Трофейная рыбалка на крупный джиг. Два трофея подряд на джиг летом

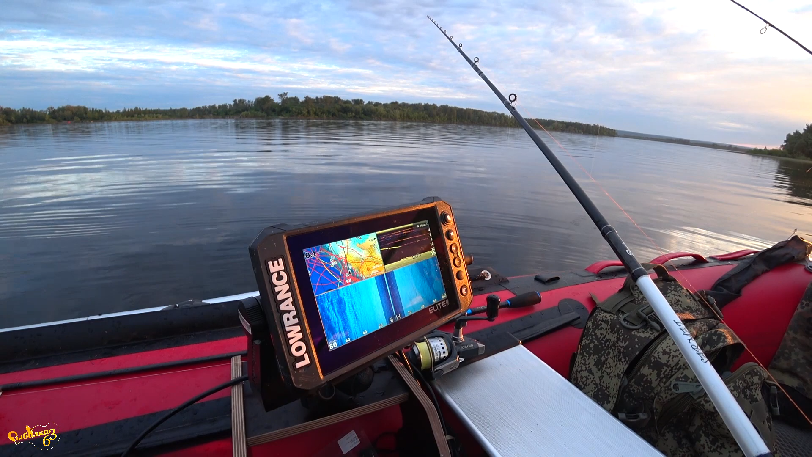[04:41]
Дрифуем, да И по дну вон наблюдается хождение Какого-то хищника